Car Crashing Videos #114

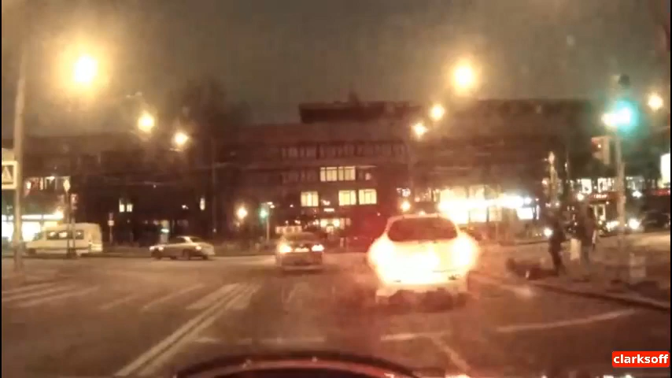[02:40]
На тебе нахуй, долбоеба кусок, блядь. Ну куда на красный свет ты бежишь, блядь?
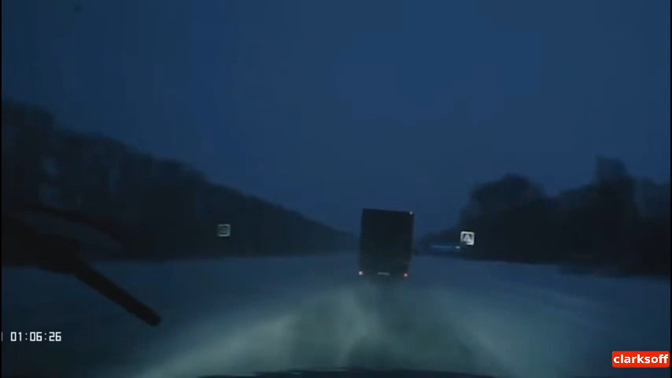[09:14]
Ну ты, сучек, пидорас! Стой! Приехали, блядь!